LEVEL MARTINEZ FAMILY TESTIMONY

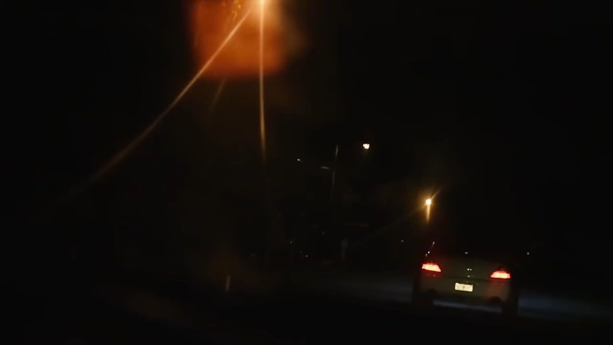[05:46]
On our way back, we catching Metley all the way back down. Next thing you know, the lights turn on. We get on a high speed chase. We're doing speeds of like over a hundred.
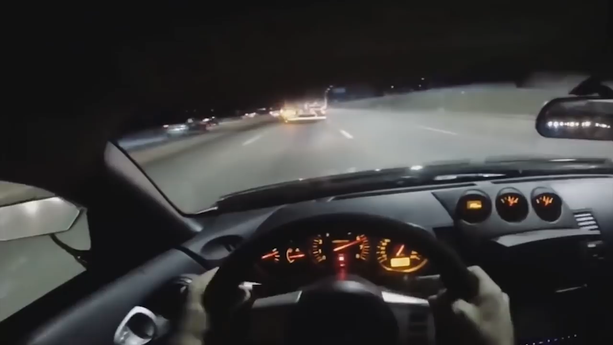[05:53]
We wasn't even thinking about it. We just flying through red lights.